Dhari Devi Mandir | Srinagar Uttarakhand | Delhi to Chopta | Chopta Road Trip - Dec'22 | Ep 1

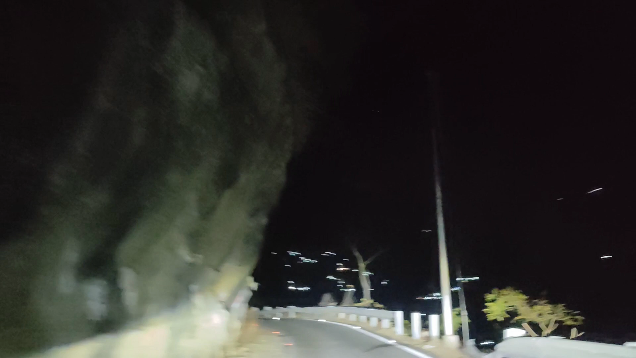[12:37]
इतनी नैरो रोड्स हैं बट लकीली
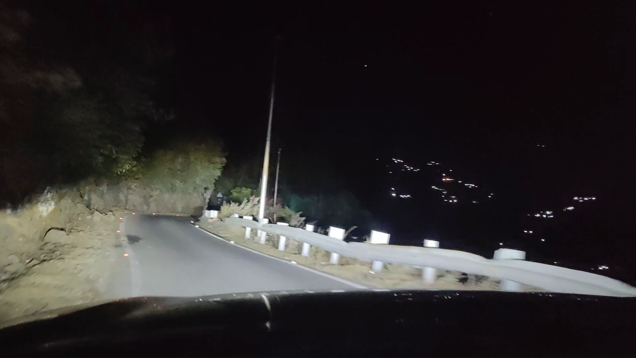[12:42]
यहाँ पे रोड्स बहुत अच्छी बनी है तो इतनी दिक्कत हो नहीं रही है, बीच बीच में थोड़ी थोड़ी दिक्कतें आ रही हैं मगर ठीक है, काफी बढ़िया है।
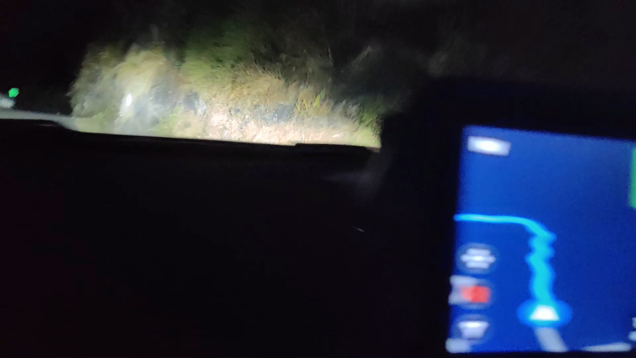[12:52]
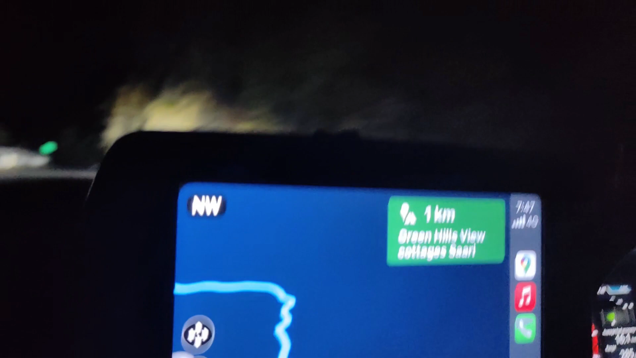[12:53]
और जी आखिरी ये क्या है, क्या सामने आखिरी दो मिनट का कहाँ तो सामने कहाँ
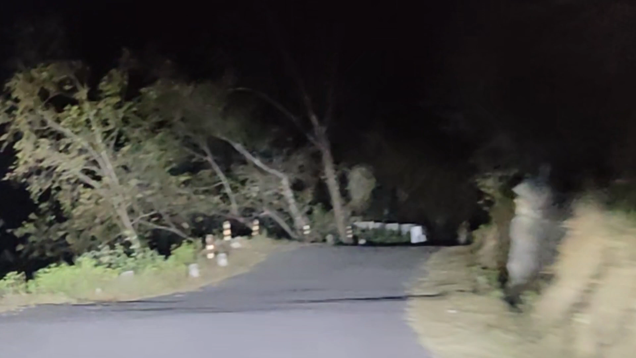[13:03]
था? अरे वो कुछ और था वो। यार क्या बात कर रहे हो, ब्लैक ब्लैक था मैंने देखा। अरे मैं बता रहा हूँ ना, भैंस नहीं था वो, शेर तो नहीं था, शेर नहीं था, भालू भी नहीं था, अरे लेपर्ड हो सकता था।